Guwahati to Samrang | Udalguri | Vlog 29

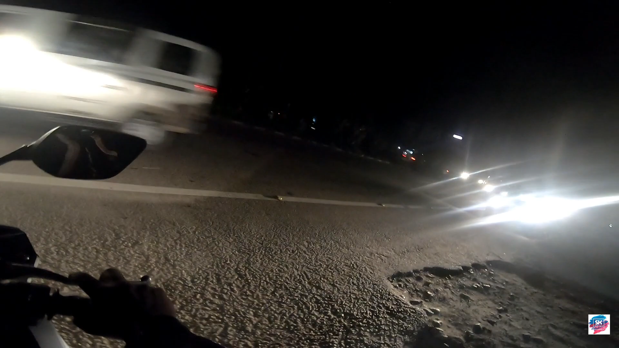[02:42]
अरे बाबा अरे बाबा. चलो, पेट्रोल का टेंशन हो गया ख़त्म, अभी आगे बढ़ते हैं अपनी मंजिल की ओर.
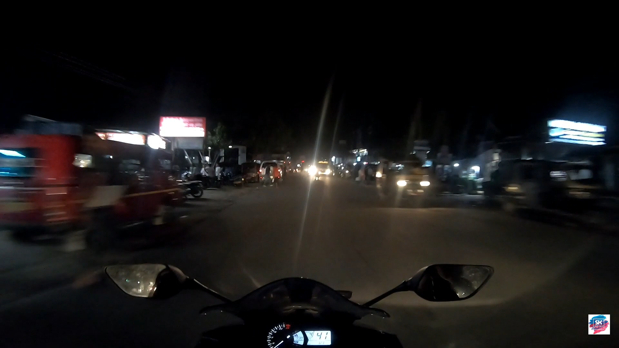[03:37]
सो दोस्तों पहुँच चुके हैं बायहाटा चाराली, और पता नहीं कहाँ से निकल गया है टाइम, वो भी घपाघप. और यहाँ से मंगोलदेव लगभग होगा 30-35 किलोमीटर आई गेस. नहीं नहीं, उससे थोड़ा ज़्यादा होगा, 40 जैसा होगा.